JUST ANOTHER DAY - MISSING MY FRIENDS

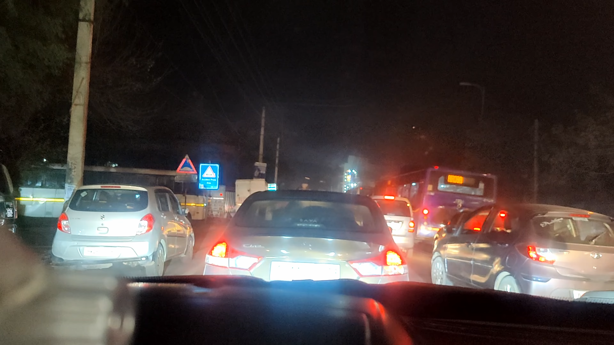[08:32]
देखिए कहीं से मौका मिलता है तो अंदर जंगल में उतारते हैं पहले तो भैया, तभी बात बनेगी। ऊपर से यहाँ पे भी खड़ी कर रखी है,
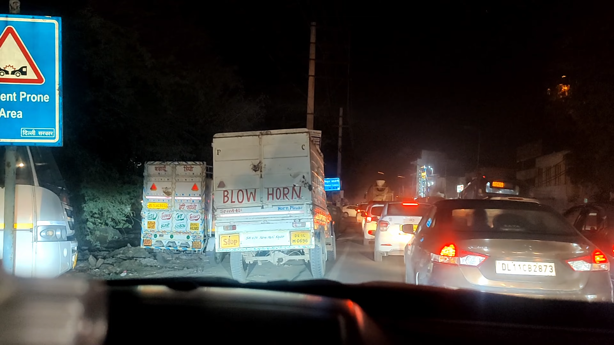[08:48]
यहाँ से निकालते हैं अंदर से, देखिए यहाँ से क्या थोड़ा सा
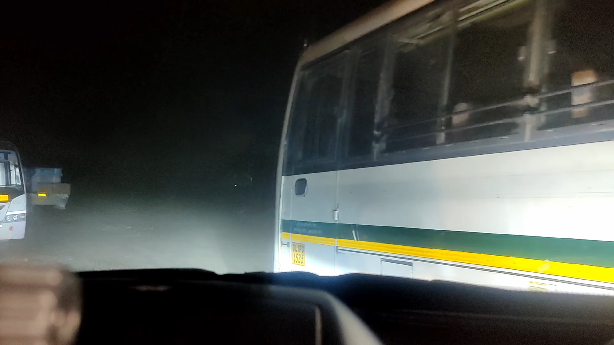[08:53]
कच्चे पक्के में जाके भैया फिर भी जाम से निजात मिल जाएगी,
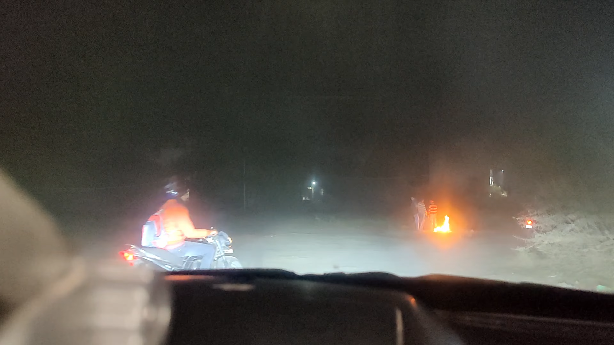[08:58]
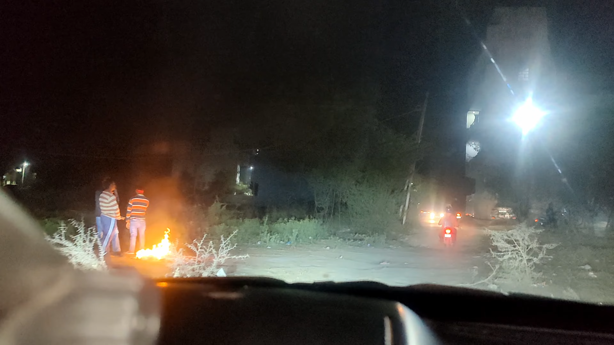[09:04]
ये रास्ता तो नहीं है पर बना रखा है जाम से बचने के लिए।
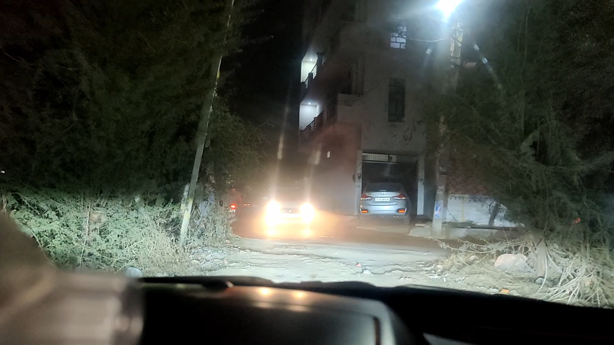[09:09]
यहीं से निकल जाए, यहीं से